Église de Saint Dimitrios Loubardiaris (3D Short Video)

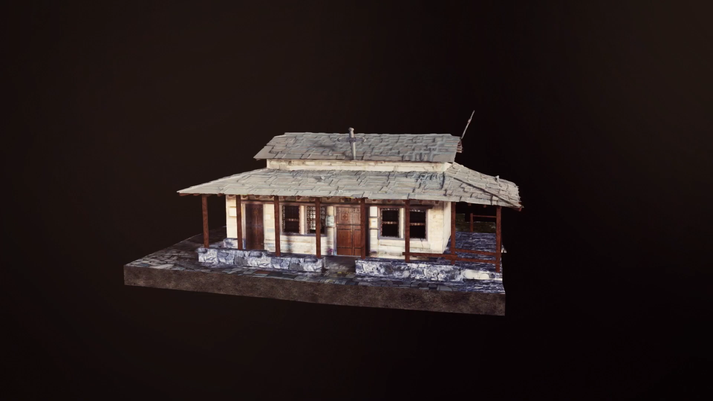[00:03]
Dans un quartier verdoyant, entre les rues Dionysio Areopagitou et Apostolou Pavlo, au pied de la colline de Philopapo, à côté des vestiges de la porte monumentale du Dipilon, c'est-à-dire la porte sud du Diathéchisme, les murailles construites par les Athéniens au IVe siècle avant Jésus-Christ pour se défendre contre les Macédoniens, se trouve la chapelle emblématique d'Agio Dimitrio, Saint Dimitri, connue sous le nom de Lombardiari ou Bombardier.
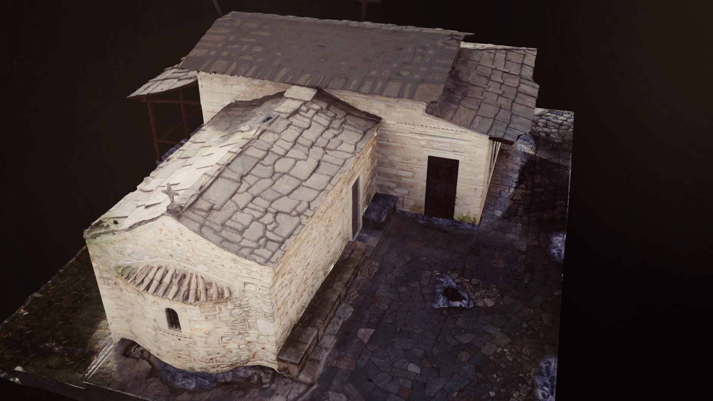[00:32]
Il s'agit d'une basilique voûtée à une seule nef. Le mur nord et le mur sud présentent chacun deux arcs en plein cintre et deux arcs brisés en saillis, qui soutiennent la voûte semi-circulaire recouverte de plaques de pierre.